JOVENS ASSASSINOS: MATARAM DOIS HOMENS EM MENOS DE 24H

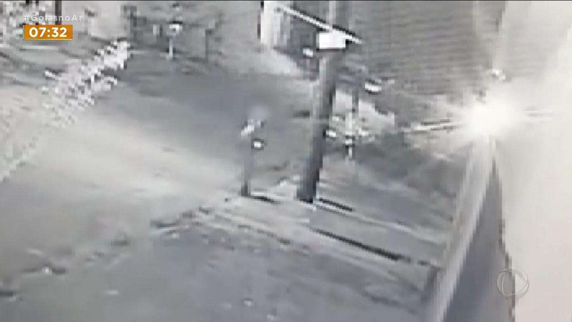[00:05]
Uma câmera de segurança registrou quando os criminosos chegaram na casa da vítima na noite de terça-feira no Residencial Recreio Panorama, em Goiânia.
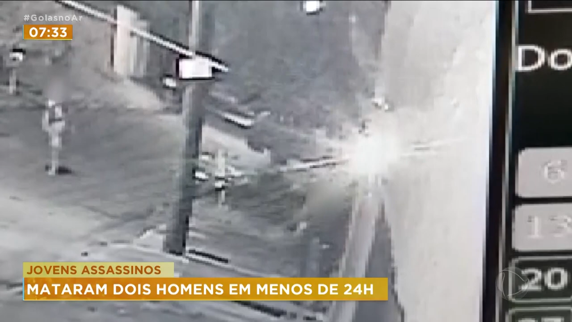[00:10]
Era por volta das 10h20 da noite, quando a mulher aparece e vai até a porta da casa. Em seguida, ela chama os compassas. Um homem e outro adolescente aparecem no vídeo e os três entram juntos na casa. A imagem não mostra, mas lá dentro, os criminosos assaltaram e mataram de forma covarde o dono da residência. E Delberto José da Silva, de 48 anos, levou um golpe de faca nas costas. A vítima morreu na hora.